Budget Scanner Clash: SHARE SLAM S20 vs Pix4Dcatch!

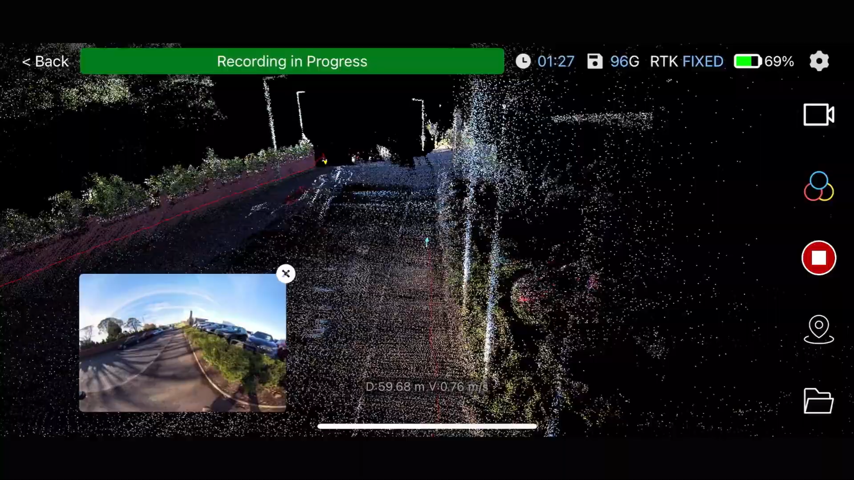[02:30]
visual slam fusion 200 000 points per second 40 to
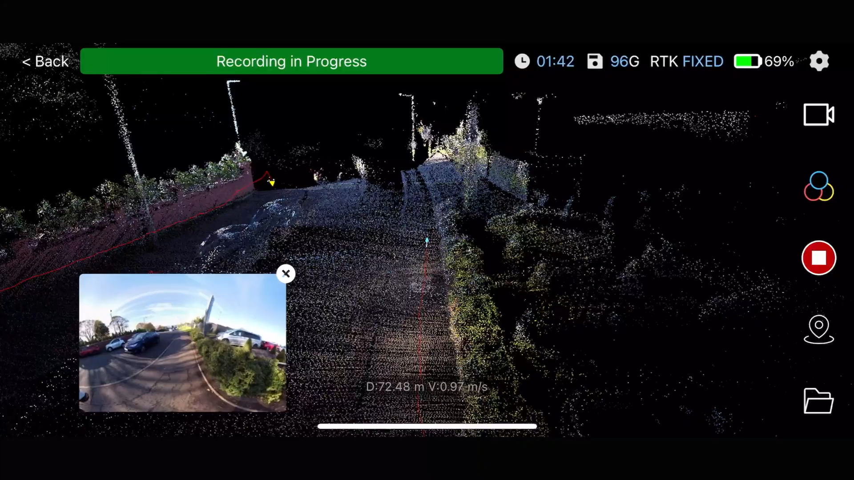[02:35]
70 meters range depending on surface harder wise it should be a easy win but slam has one weakness
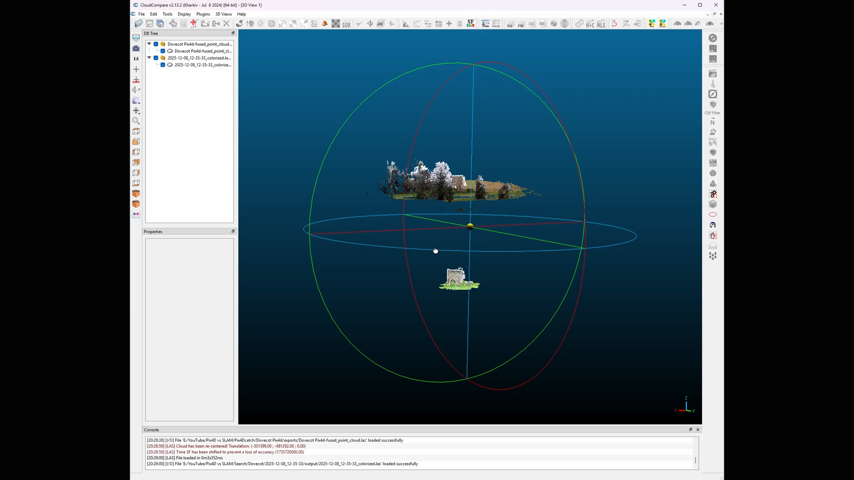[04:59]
from the s20 and the fused point cloud from the peaks 4d catch one note share uses ellipsoidal heights so if you want
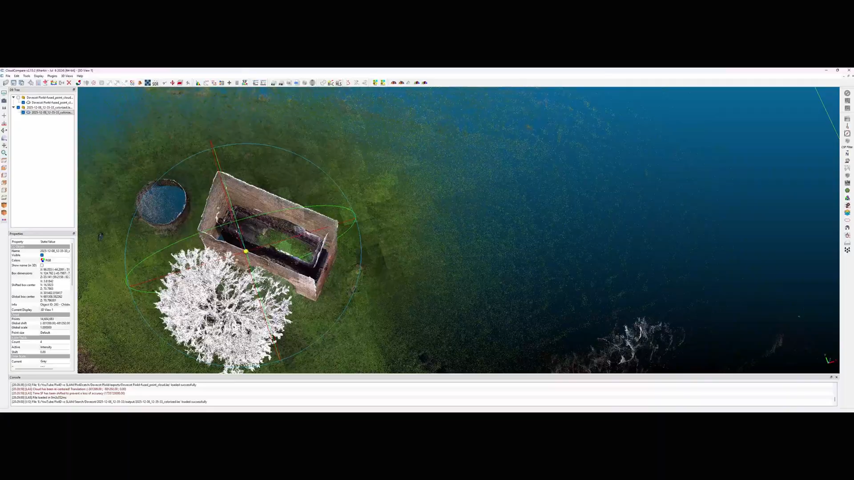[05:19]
with darker surfaces and because of the sensor design there is a small blind cone
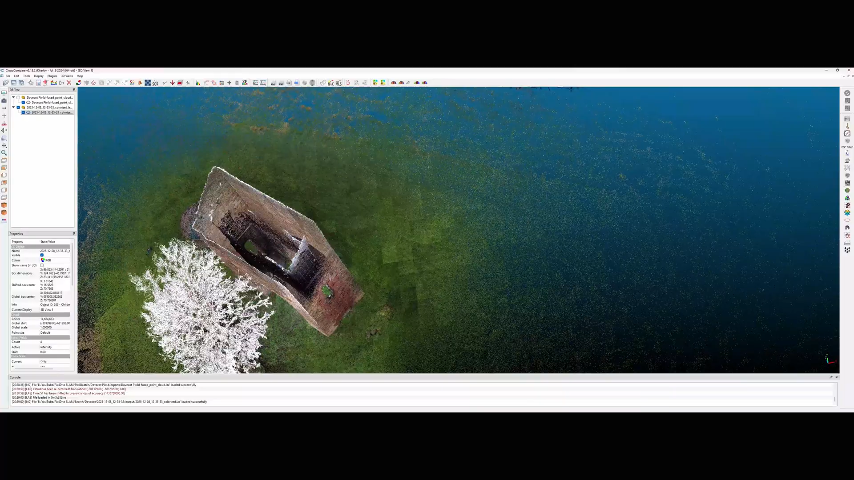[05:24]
where it can hit vertical points the colors look a bit faded because it's a
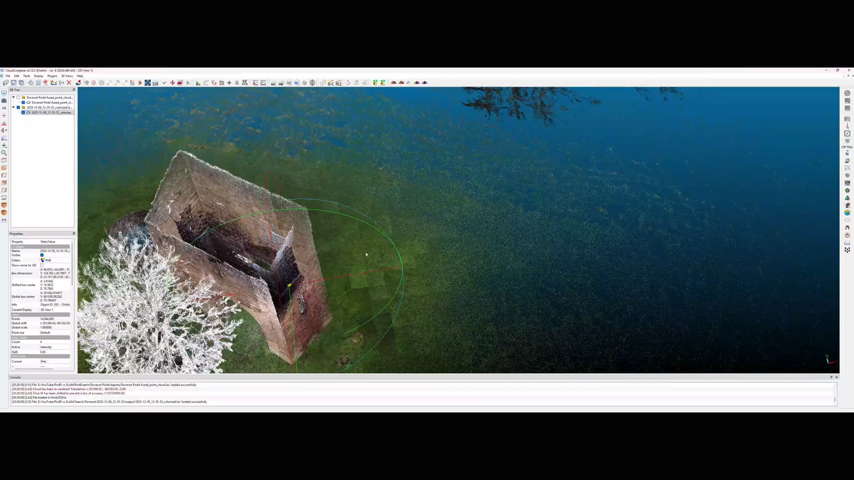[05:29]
colorized point cloud but when you cut a slice the geometry is very clean
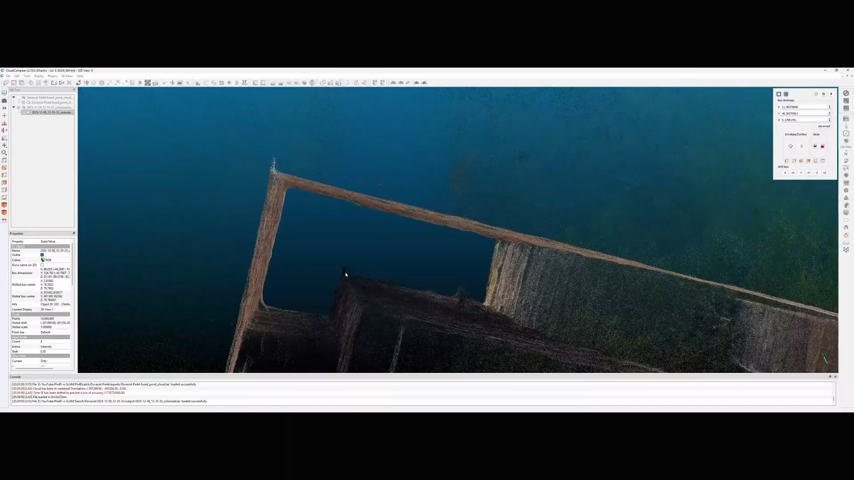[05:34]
very little noise sharp edges now the peaks for the catch point cloud the colors are much closer to reality because of the photogrammetry more texture more detail
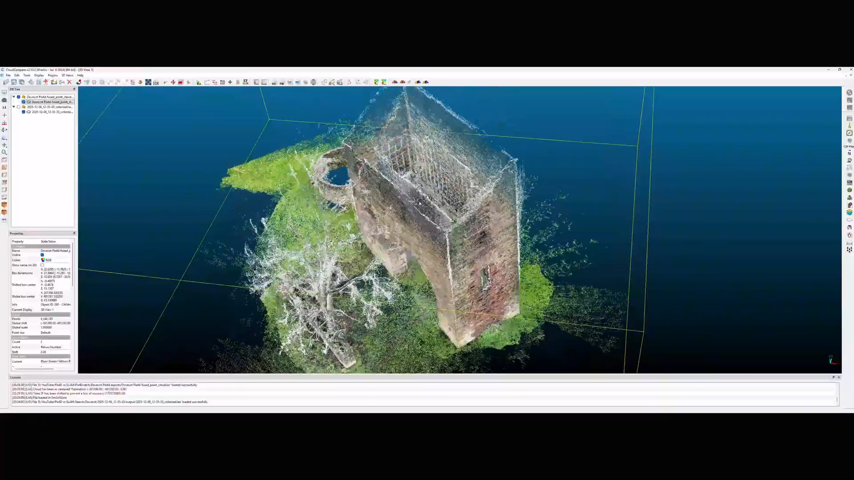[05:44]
but definitely more noise if you cut a slice you see that noise
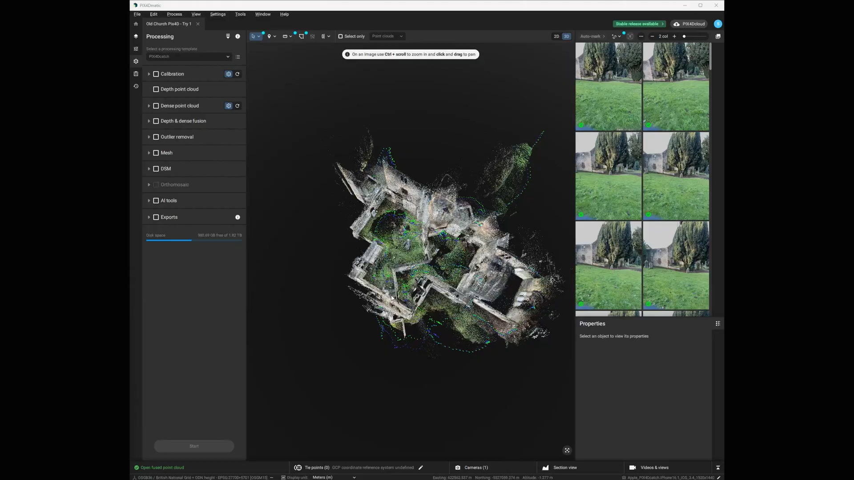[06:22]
especially in the transitions between indoor and outdoor so iris can only the outdoor area
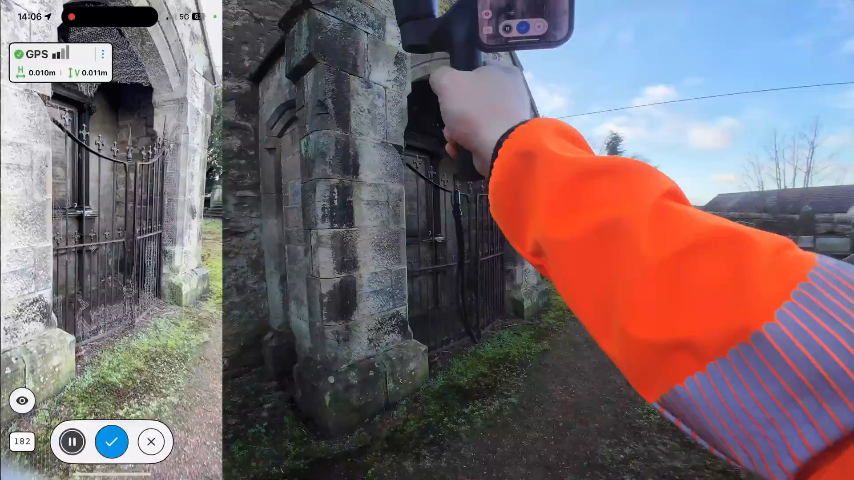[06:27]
and the indoor of the main hole to keep the arrows under control back in cloud
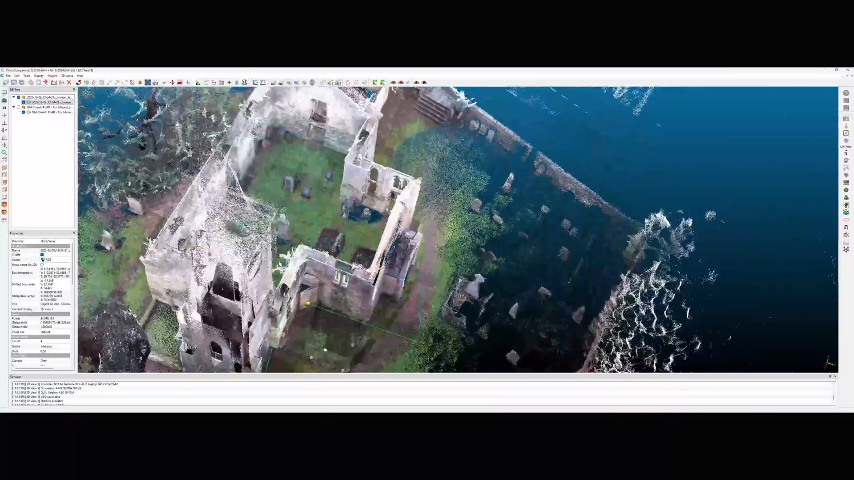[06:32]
compare the pattern continuing the s20 had sharper geometry and clearer edges
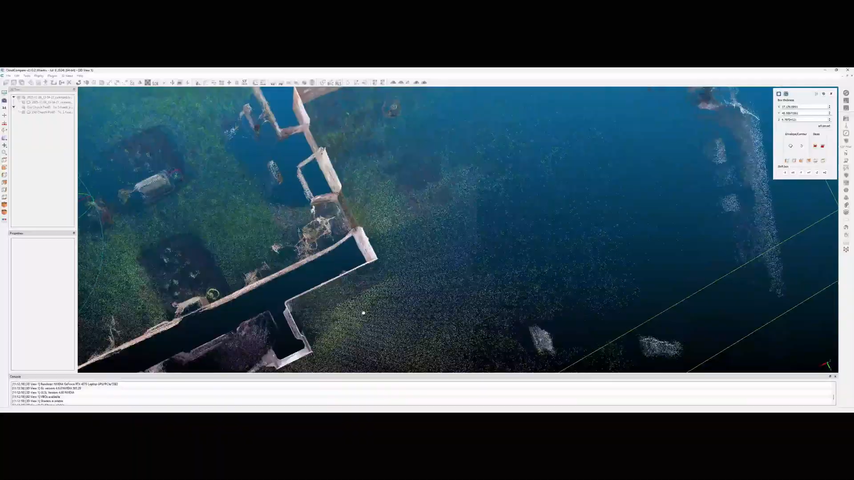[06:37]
peaks 4d catch had better color and better texture but noisier
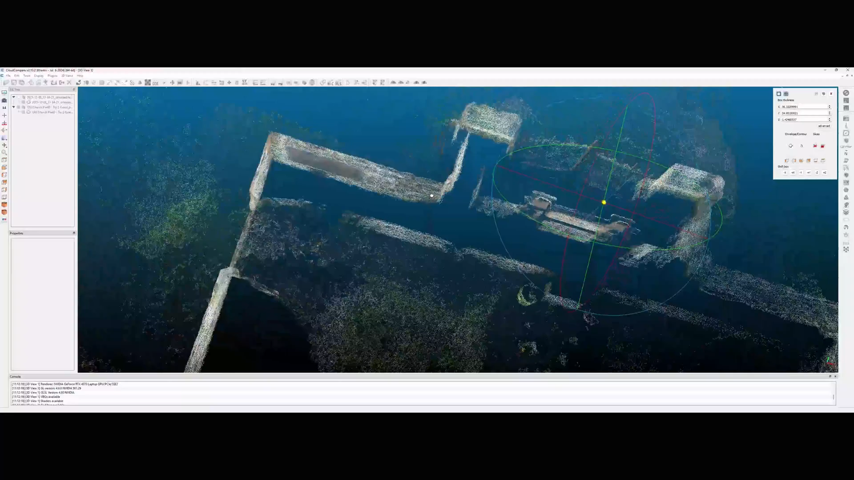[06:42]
data and less stability in difficult areas and let's be honest this is no easy sight